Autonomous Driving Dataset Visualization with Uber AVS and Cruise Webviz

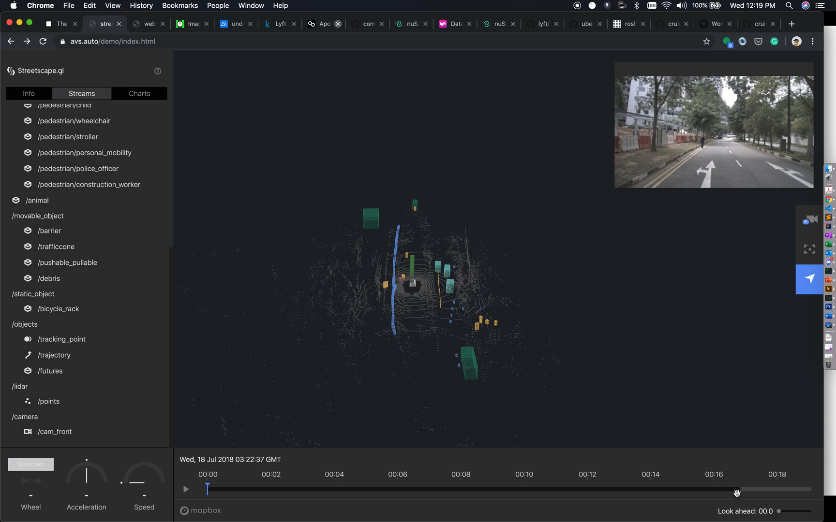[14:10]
uh tracking point trajectory features and the lidar data set and finally the camera so there is a one image available which is a frontal camera once this 18 second data set is loaded we will run it okay let's try to run it now you could see here that okay how
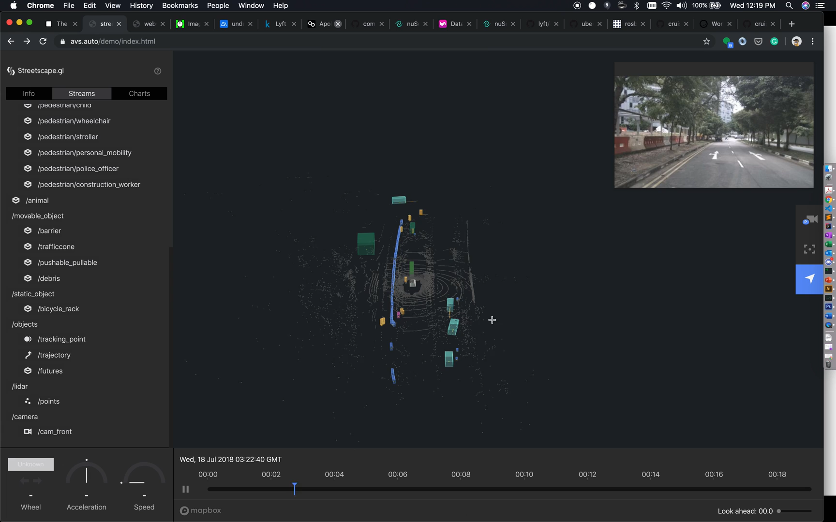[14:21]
this and we can actually make it more more soon we will try to send
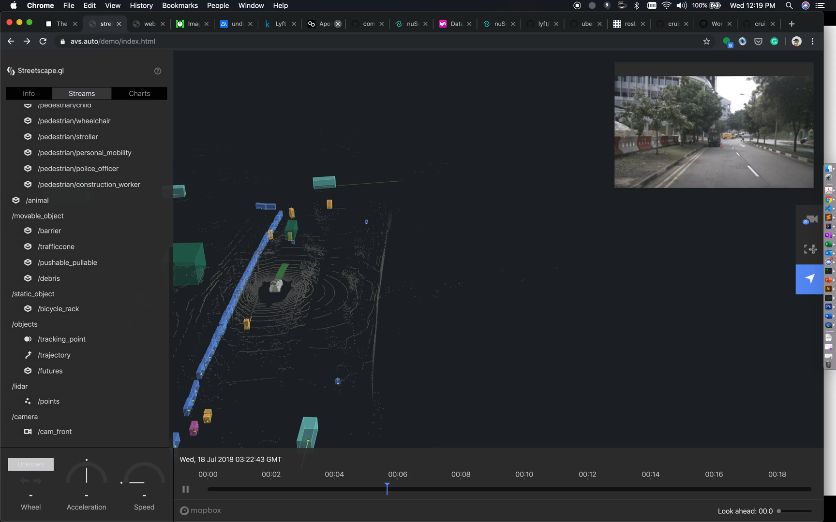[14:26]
centralize it okay we will try to make it more more center
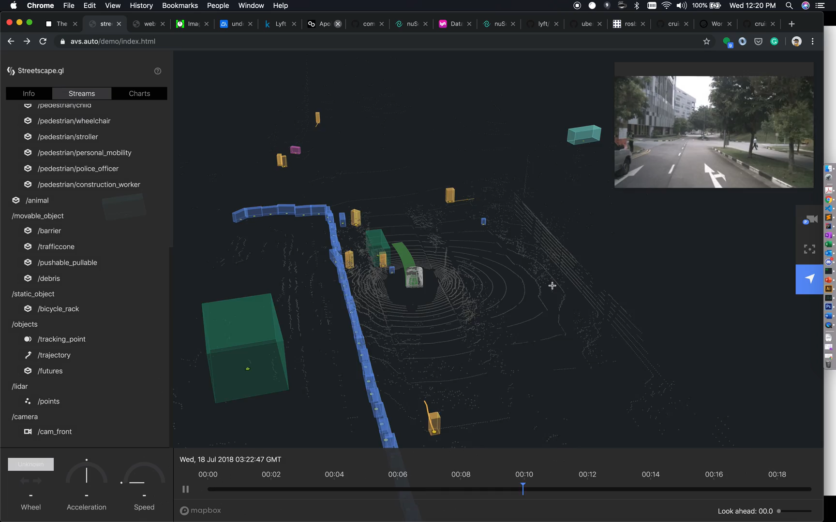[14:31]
so we could see more more close view okay here you could see that how there is again so
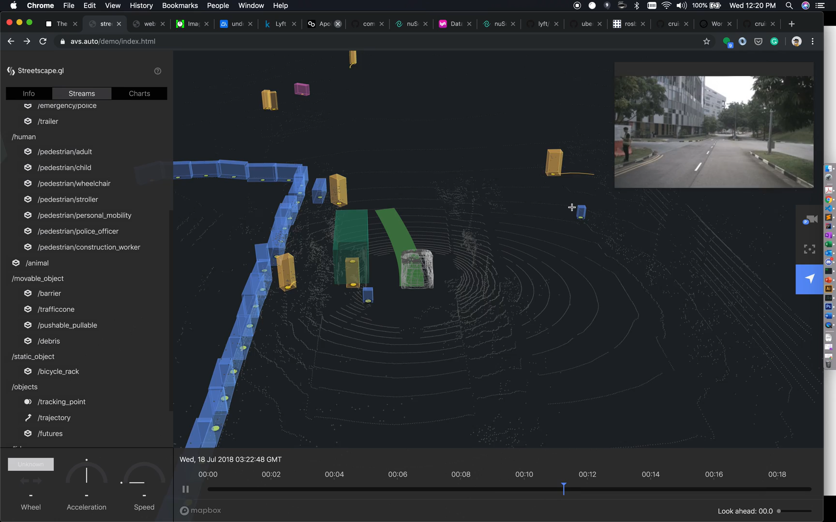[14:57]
if we could see here where you state okay what it could be there's a car okay that looks like a person yeah
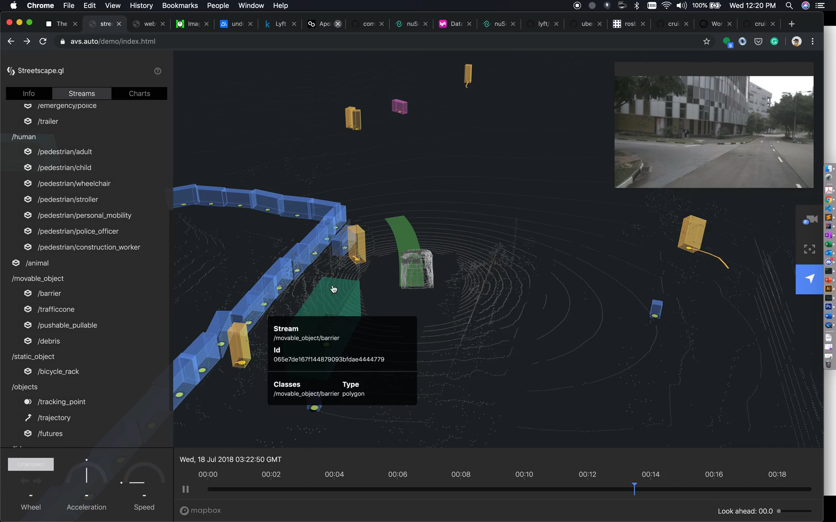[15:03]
label look into okay it looks like a human okay so once you you can actually pause at
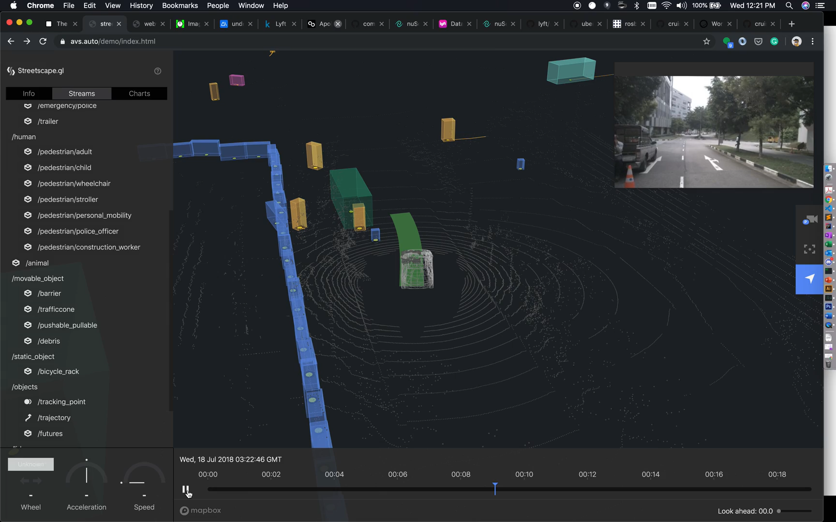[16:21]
we have seen it now we will jump uh these are the charts depending on if you are
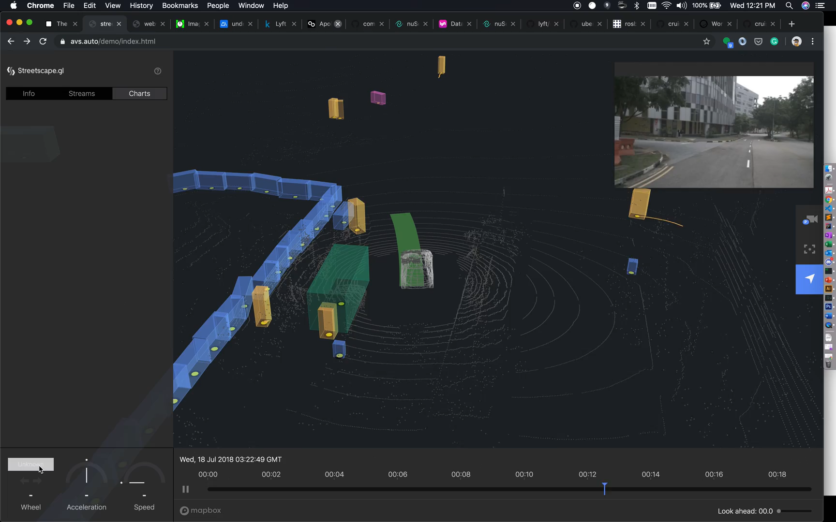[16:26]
getting the vehicle data which we are we are really getting in the kitty data sets
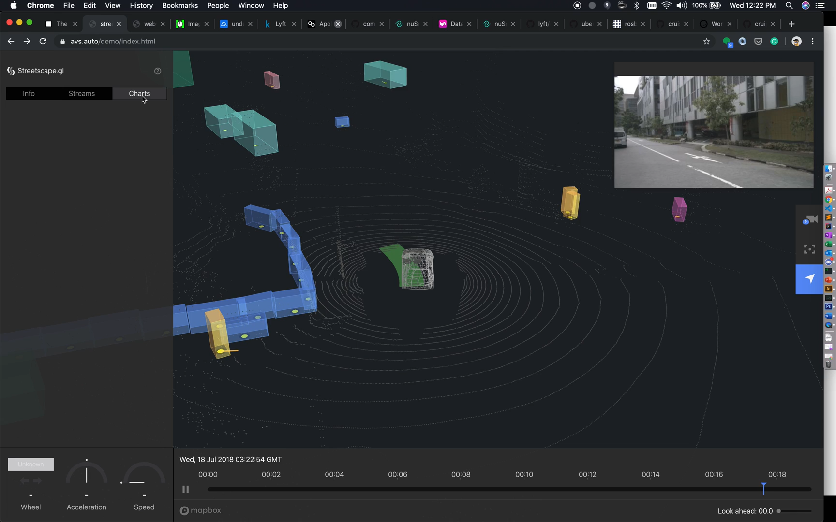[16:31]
here you could see now i will jump to second one which is uh the webwiz if you are interested in webwiz what you could do is that you could go to cruise uh webwiz where this
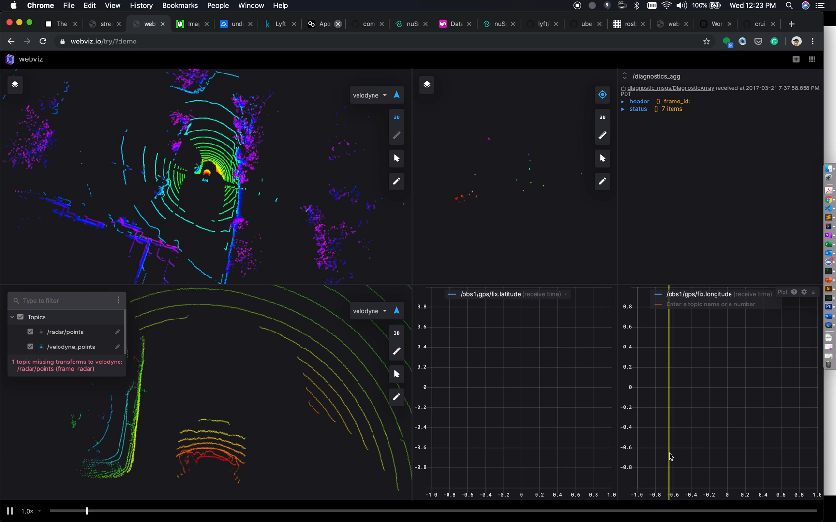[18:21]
again so that's another uh more information about here you could see the various uh log related information while the in real time so while the frames are really being rendered a relative information with regard to that frame is really being being added here so that's uh information we really have again uh you could really change the orientation
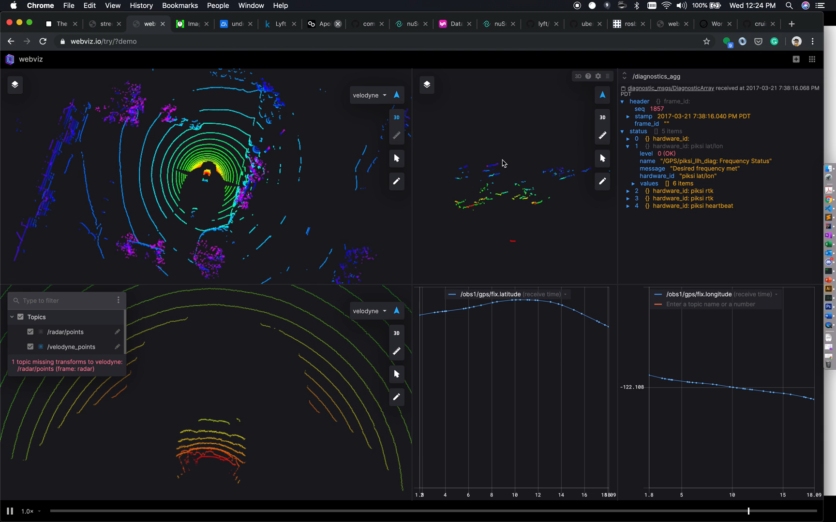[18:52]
uh more of his so this is uh the example of web view versus uh we were really looked into the x-rays so that's all i really have to show you the plan i had is that